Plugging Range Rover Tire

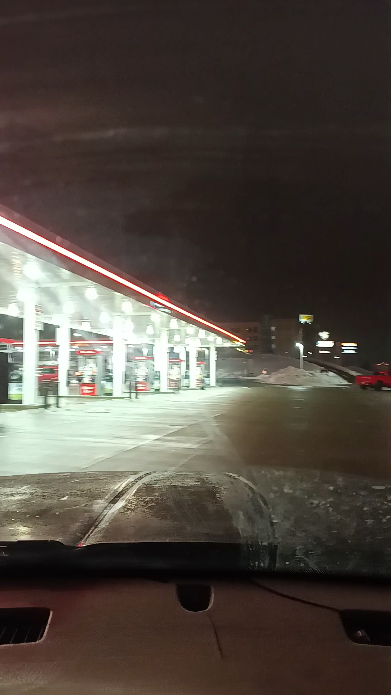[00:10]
He said he's got a nail in his tire. He's in a Range Rover. And we're gonna see if we can find him here. Gonna be this one, I believe, right here.